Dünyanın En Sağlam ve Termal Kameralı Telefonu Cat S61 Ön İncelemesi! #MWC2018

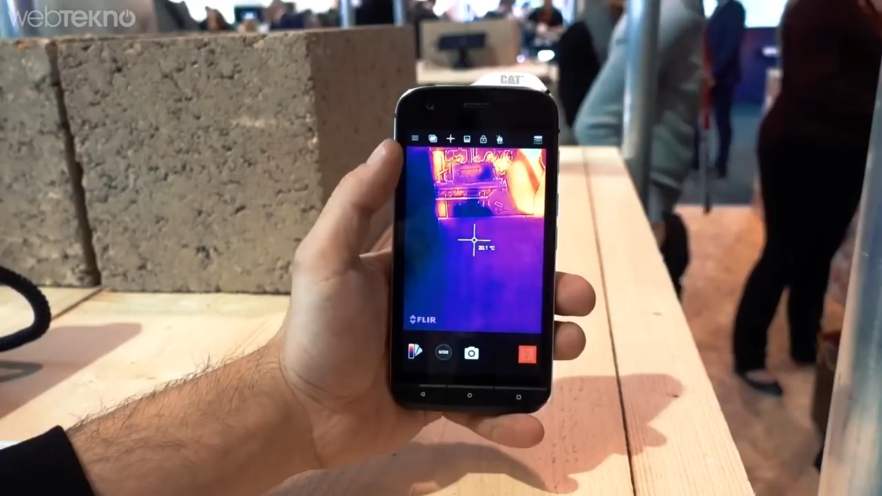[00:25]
Kızıl ötesi kamerası daha önce 150 dereceye kadar ölçüyormuş. Artık onu geliştirmişler ve 300 dereceye kadar ölçebiliyormuş.
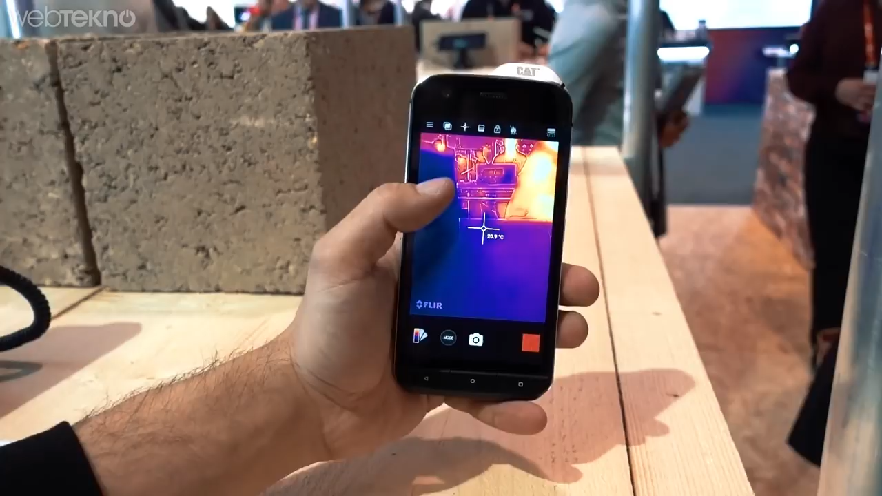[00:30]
Aynı zamanda VGA olan bu kamera artık HD çekimler yapabiliyormuş. Bir çağdaşın elini ölçeyim hızlıca. Bakayım kaç dereceymiş. Çağdaş 32 derece elin.
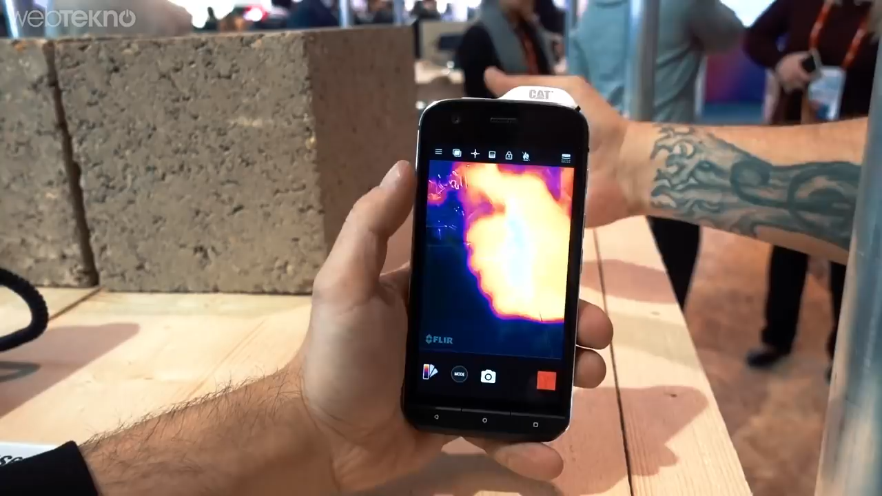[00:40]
34 derece oldu. Şöyle modlara baktığımız zaman buraya Facebook Live diye bir seçenek eklemişler.
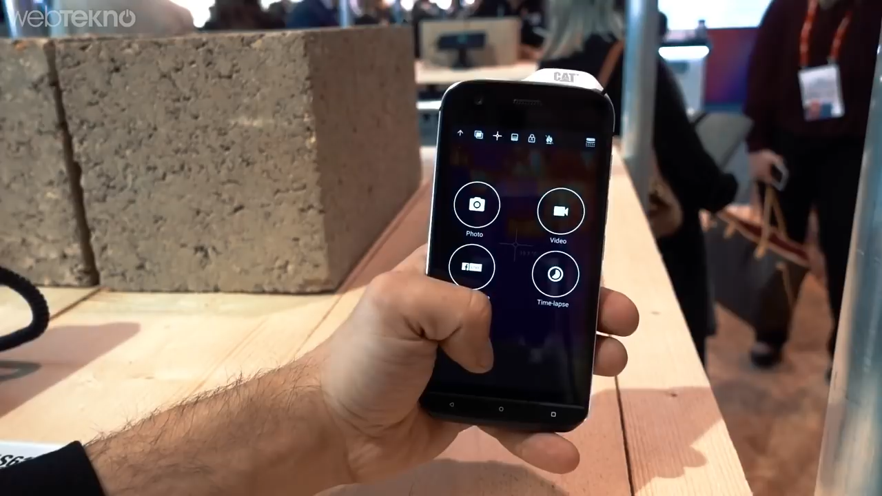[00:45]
Bu da şu anlama geliyormuş. Hani patronunuza vesaire birine direkt Facebook Live'dan canlı yayın açarak olayı gösterebiliyorsunuz.
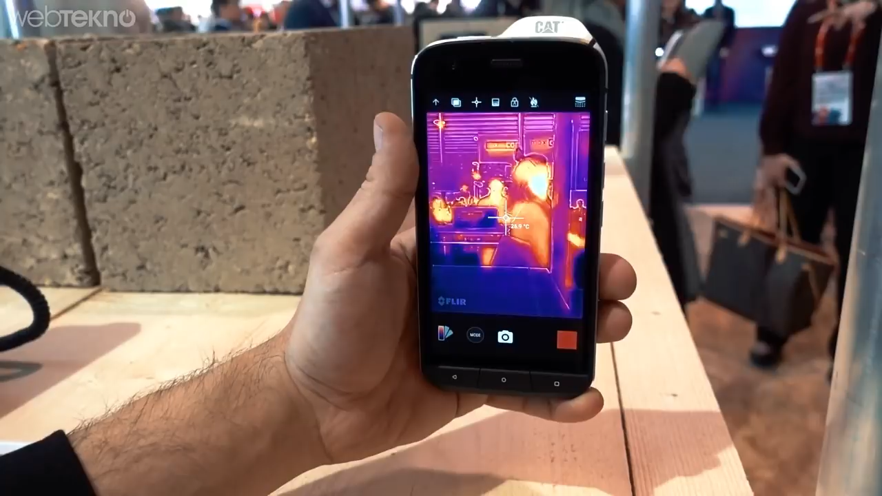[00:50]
Bakalım şuradaki kişi 24 dereceymiş saçları. Thermal kamerayla ilgili olan geliştirmeler bu şekilde.
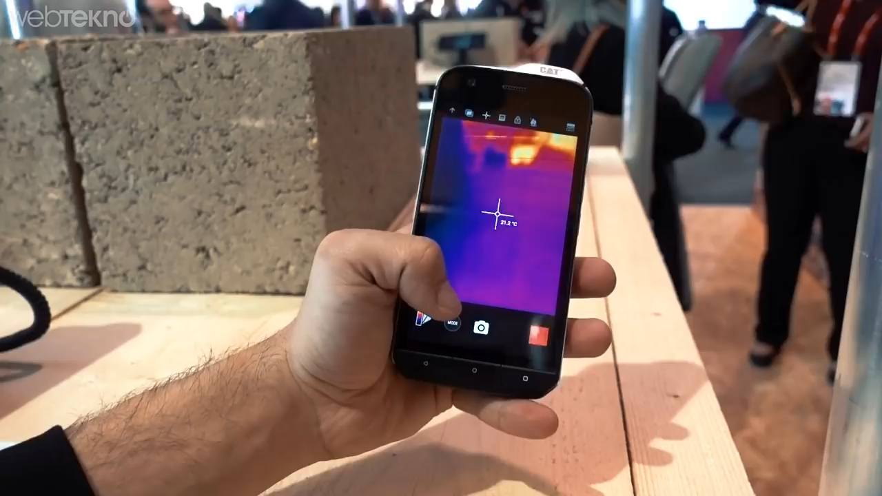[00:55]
Bir geliştirme daha yapmışlar. Bu bence oldukça güzel olmuş. Air diye bir özellik eklemişler arkadaşlar.